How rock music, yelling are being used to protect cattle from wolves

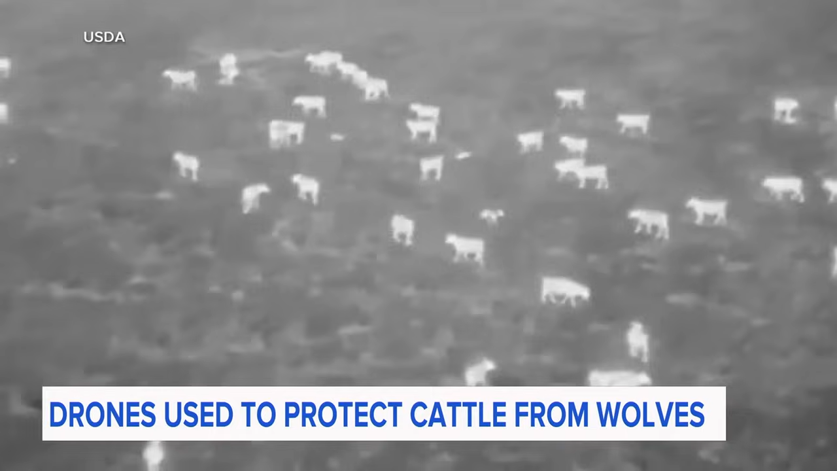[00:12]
The department is using drones with thermal cameras to reveal any wolves lurking nearby.
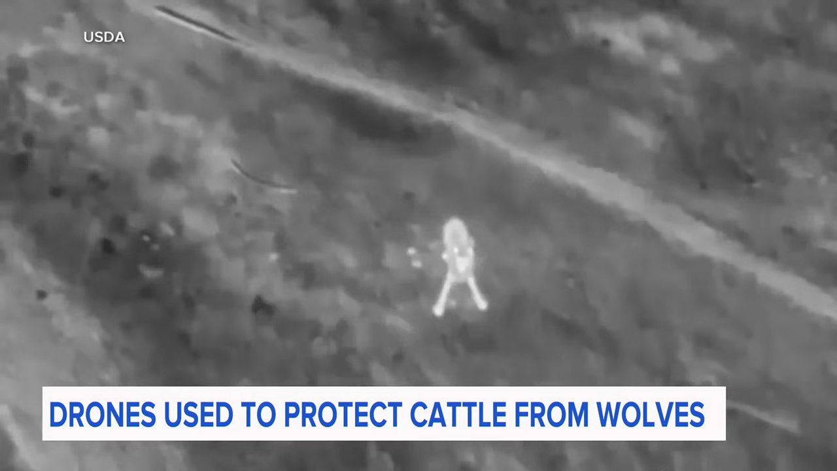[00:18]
Once spotted, they play certain sounds from the drone's loudspeakers to scare them off,